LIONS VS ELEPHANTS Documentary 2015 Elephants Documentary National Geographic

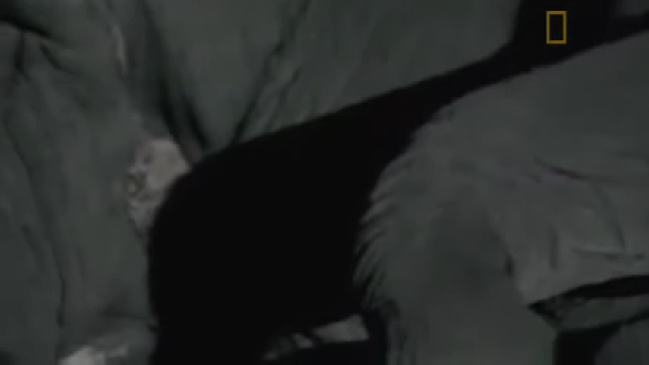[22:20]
The horrors we feel are simply the currency of the night here, as it was, as it is now, and as it ever will be.
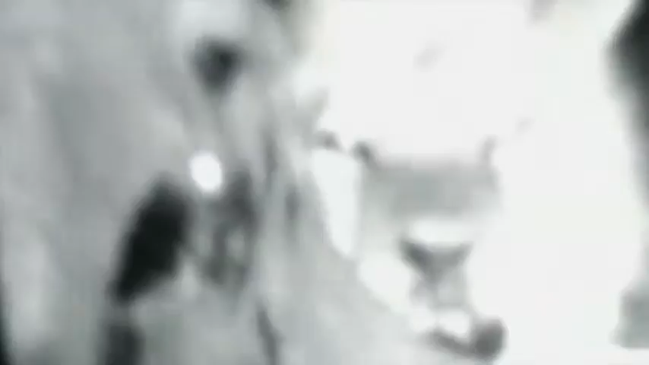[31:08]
Tonight the elephant world is ripped apart.
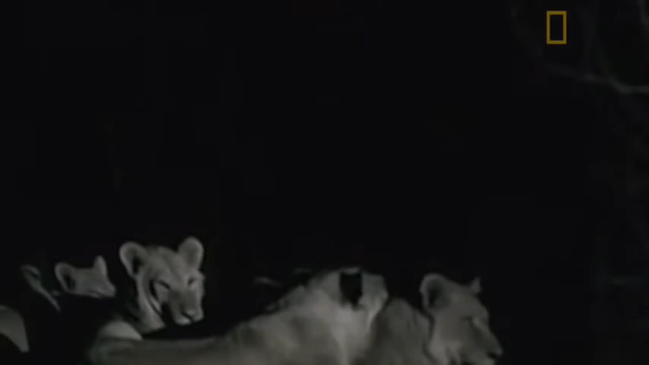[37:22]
And then, like apparitions from the darkness,
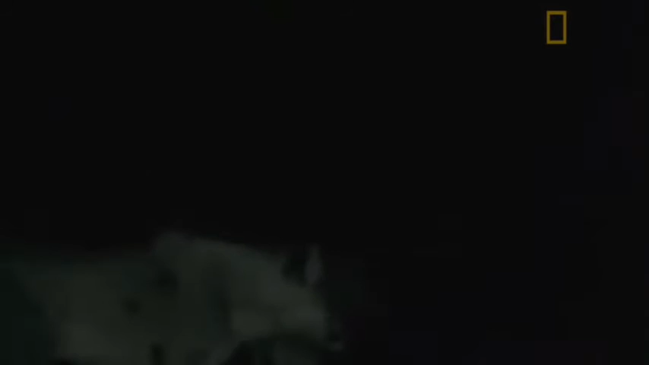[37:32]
late stragglers loom out of them.
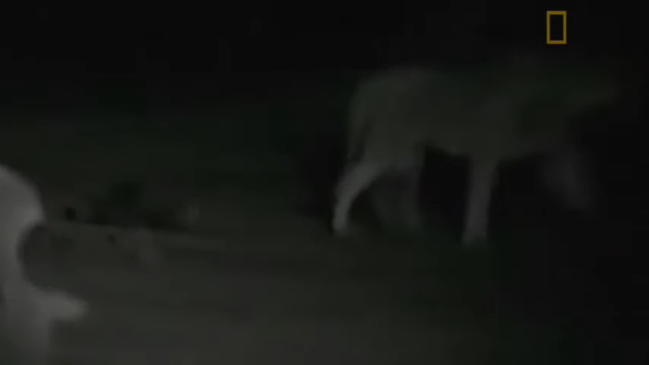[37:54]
One is an adult female left behind by her herd.
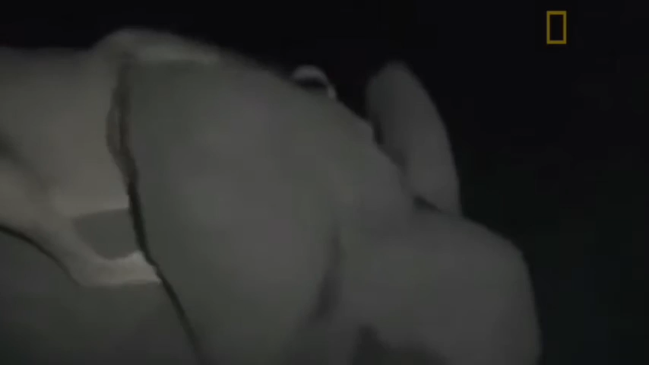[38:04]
For the lions, it's the ultimate challenge, a last desperate chance.
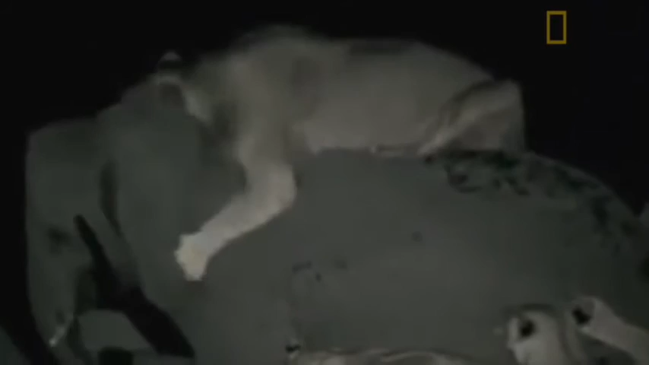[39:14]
But the dead are not lost forever. They are the storm on the wind. They are the sudden brightness in the sky. They are the earth. The air. The dead are not dead.
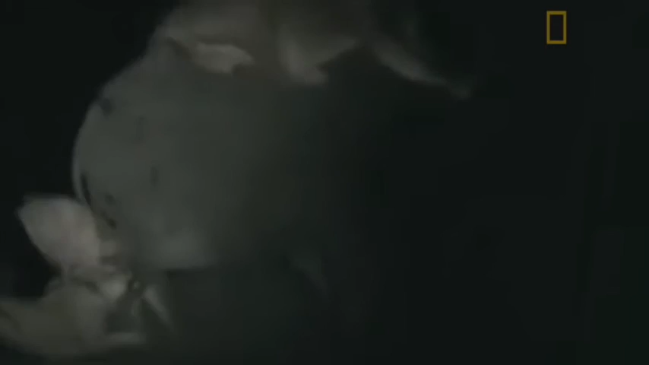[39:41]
Her escape is one of the miracles of the African night, where that great dispassionate eye smiles on some from time to time.